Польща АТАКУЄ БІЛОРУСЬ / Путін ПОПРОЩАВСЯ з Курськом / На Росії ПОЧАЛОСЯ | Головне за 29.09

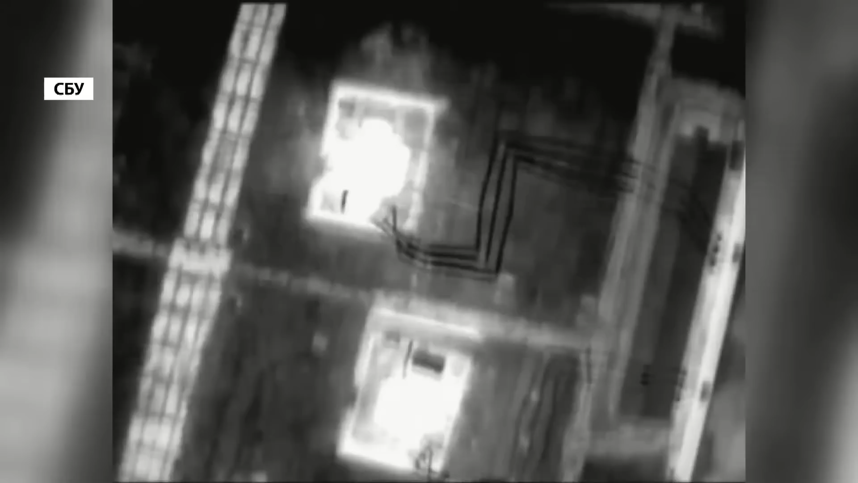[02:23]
Успешные атаки на электрическую подстанцию, именно к ней были подключены важные военные объекты врага.
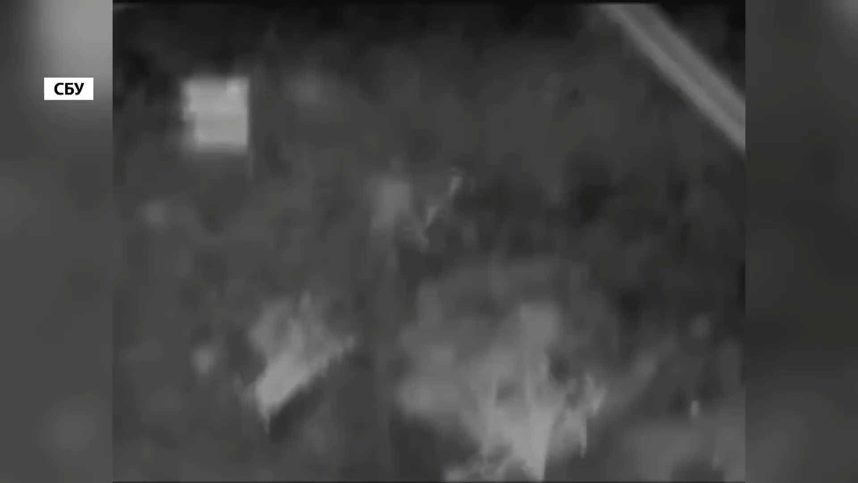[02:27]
Дроны отработали точно в цель, все как любят в России.